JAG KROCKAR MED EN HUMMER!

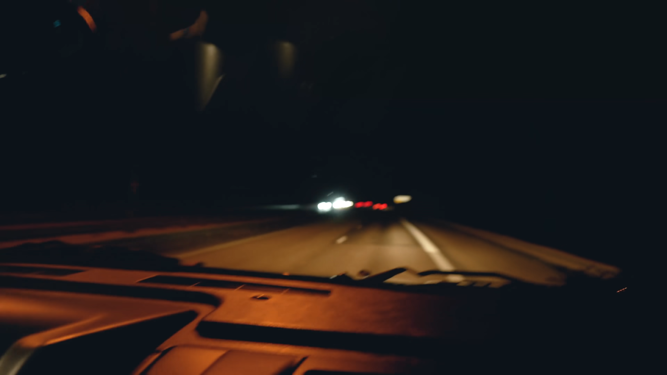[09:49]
Motorvägskörning. Tre av fem toasters. Inget mer. Det är okej. Men det är inte skönt.